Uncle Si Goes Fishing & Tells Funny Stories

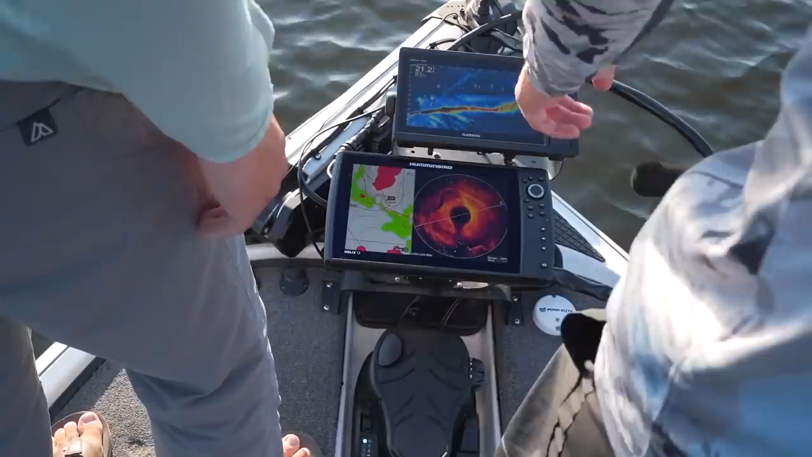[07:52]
this is all the creek channel out here yeah cody look at this so it's wherever the front of the trolling motor is but you can see the bottom change that's that power yeah that ain't even around yeah right there that's exactly where we beamed out and it's just 35 foot out that's crazy